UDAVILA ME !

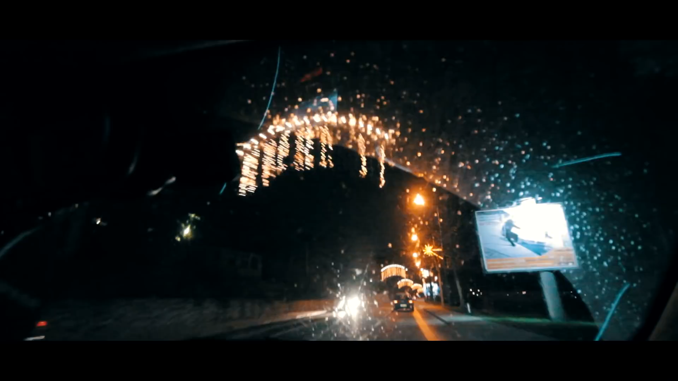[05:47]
Kiša Susnježica je ovo, evo znam Ništa, pićimo nazad, kuće za visoko